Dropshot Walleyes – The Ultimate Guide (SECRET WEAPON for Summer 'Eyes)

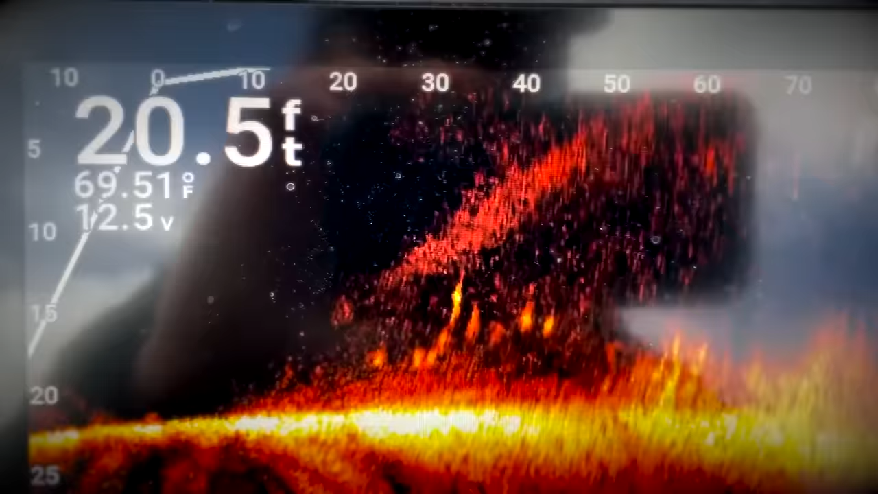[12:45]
On screen: depth 20.5 ft
or five feet up off the bottom
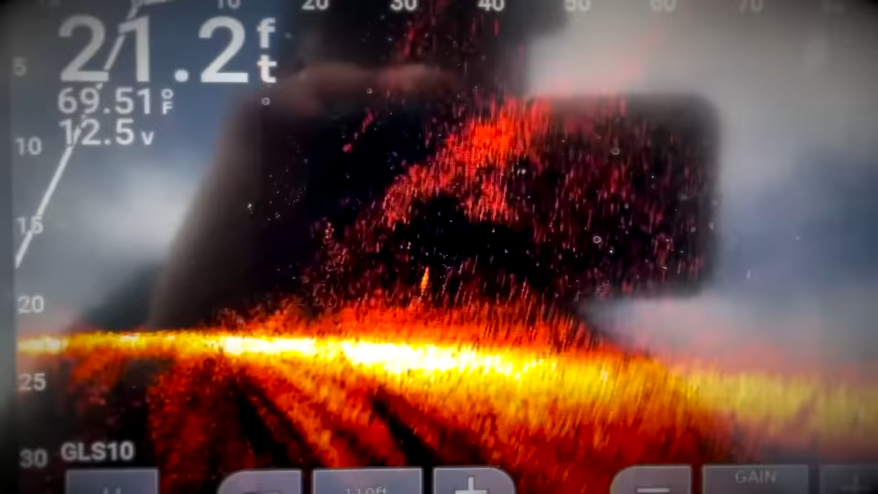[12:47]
On screen: depth 21.2 ft, water 69.51°F
which is
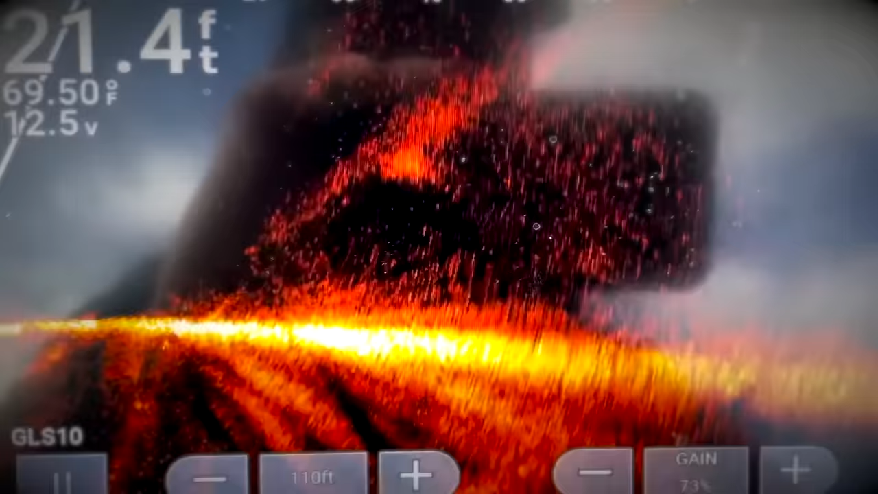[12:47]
On screen: depth 21.4 ft, water 69.50°F
just perfect that's exactly what you're looking for
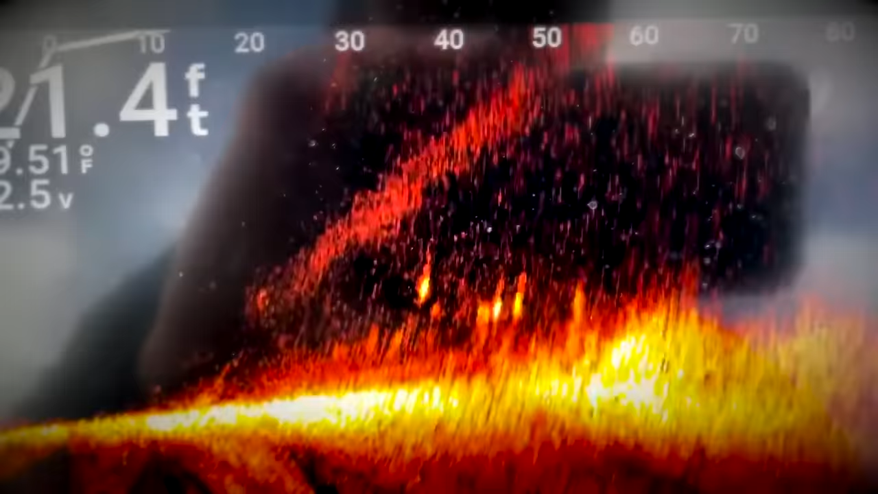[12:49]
um but if you get too close to them they'll kind of they'll either kind of go down to bottom and when they're going down to bottom that's not usually a good sign that